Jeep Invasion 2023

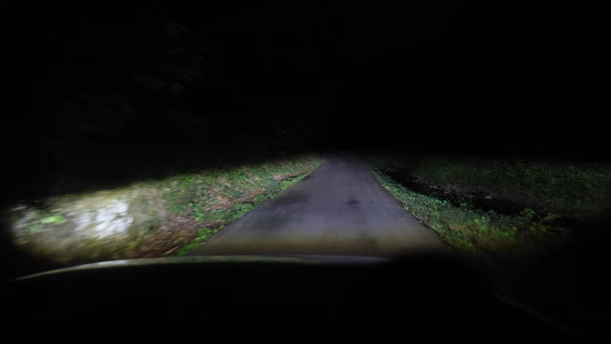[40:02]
So this is my normal headlights, and then these are the brights, right? Now watch what happens when I turn on my Tyri lights.
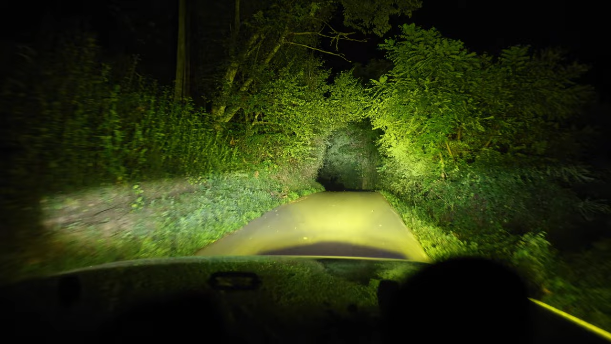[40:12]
It's such a huge difference. Like, you can't even really tell that my brights are on anymore.
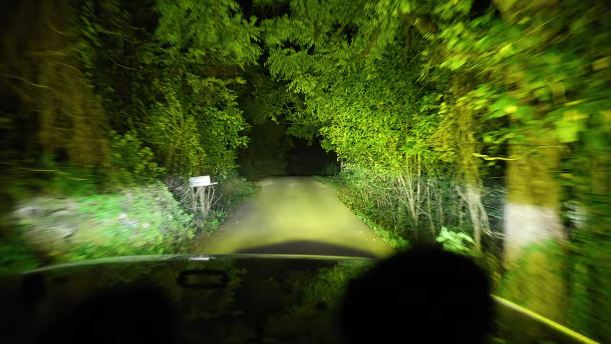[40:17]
So again, these are my Tyri off-road lights. These are my regular headlights. Those are my brights. It's just such a huge difference. I can't stress enough how awesome these lights are.